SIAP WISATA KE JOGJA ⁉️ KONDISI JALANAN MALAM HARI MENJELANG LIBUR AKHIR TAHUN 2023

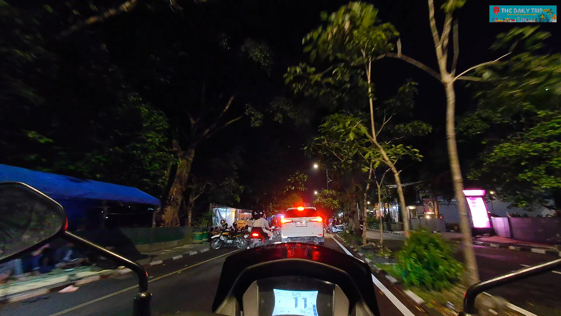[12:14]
Kemudian di sebelah kanan ini ada Vape Hotel, teman-teman. Nah, ini tempat nongkrong di pinggir Kali Code. Wah, masih ramai ternyata. Berarti tadi pada nongkrong udah hujan. Terus udah reda, digelar lagi klosone. Nah, ini ya. Wah, ramai banget anak-anak muda yang seneng nongkrong atau ketemu sama teman-temannya. Wah, bisa di sini ya sambil santai. Oke.
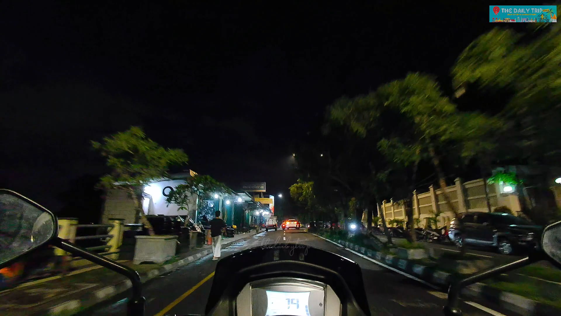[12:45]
Anak muda yang belum ke angkringan sini belum dianggap anak muda. Belum dianggap gaul. Wah, ini pinggir Kali Code ya, teman-teman ya. Oke, ini kita sampai di nah itu depan itu Jalan Jenderal Sudirman, teman-teman. Ini sebelah kiri ini jual ban ya. Ban mobil, ban kayaknya ban mobil doang nih. Oh, ada ban motor juga. Ini Gondolayu, teman-teman. Daerah Gondolayu. Oke, kita ke kiri.
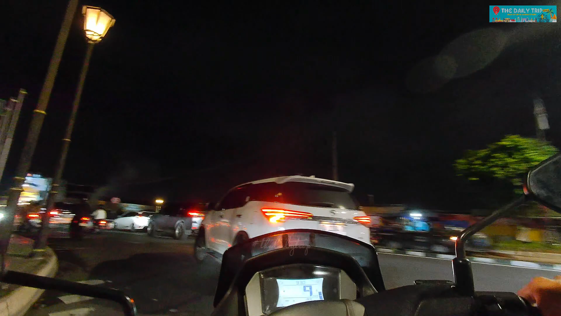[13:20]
Itu kalau ke arah kanan itu ke perempatan Gramedia. Oke, kita berbelok ke kiri. Kita sekarang melewati jembatan Gondolayu, teman-teman. Nah, dan kita mengarah ke arah barat. Ke arah Tugu Jogja. Itu ya, sudah kelihatan samar-samar Tugu Jogjanya. Ini di sini sebelah kiri ada apa ini? Ada Bank Mandiri. Oh. Terus ke kanan, ke kanan. Di sebelah kanan ini ada Hotel Santika Jogja.
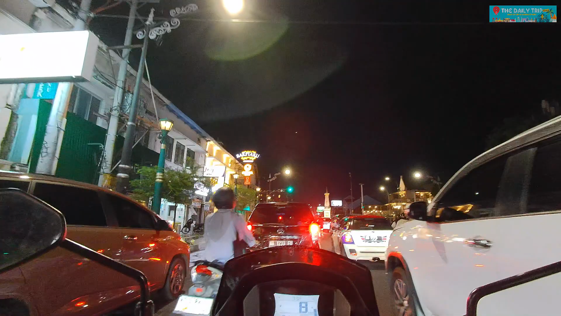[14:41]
Wih, ada Mini Cooper. Morris Mini Cooper. Wah, buatan Inggris, teman-teman. Nah, ini Jogja. Tugu Jogja sudah sampai di sini kita. Wah, rame ternyata. Ternyata rame banget. Itu sebelah kanan ada Kebon Dalem Resto.
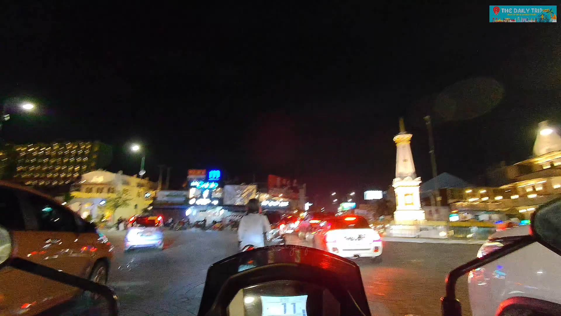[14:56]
Kemudian di depan itu ada Oman Coffee, buka 24 jam. Wah, bagi teman-teman yang pengen ngopi, view-nya view Tugu Jogja bisa ke kiri ini ya. Sebelah kiri ini ya, Oman Coffee 24 jam. Elok, 24 jam nonstop. Oke, teman-teman, ramai banget ya di perempatan Tugu Jogja ini. Ya, mungkin cukup sekian video kita di malam hari ini. Tadi kita start awal dari Jalan Parangtritis, finish di Tugu Jogja.